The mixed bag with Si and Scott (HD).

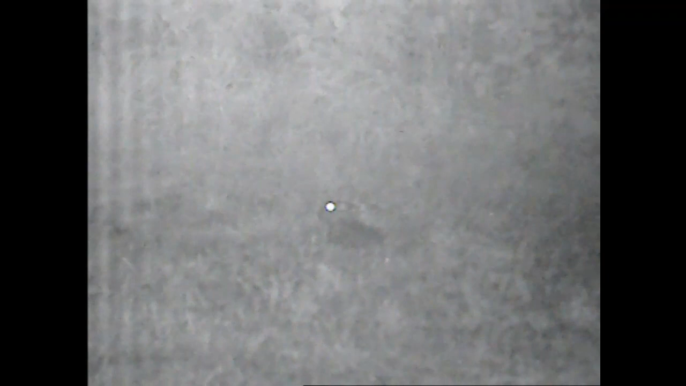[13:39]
You can see there's quite a lot of mist now, and that's one of the reasons why we're packing up.
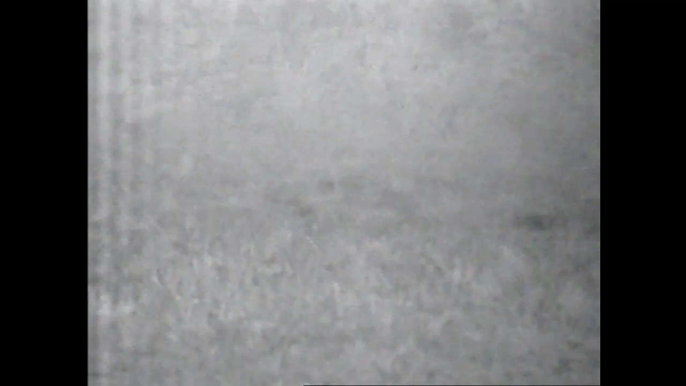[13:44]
And Scott rests on the fence post, takes it nice and cleanly. I've just been and picked this up for Scott. It's just shot, look at shot placement there.